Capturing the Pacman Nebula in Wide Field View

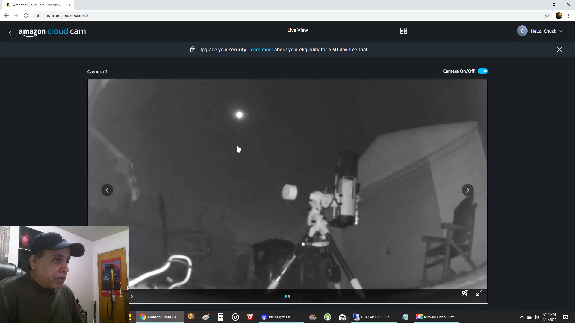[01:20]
come back but it's it looks a lot more bright in this picture than it really is i don't know it's it's not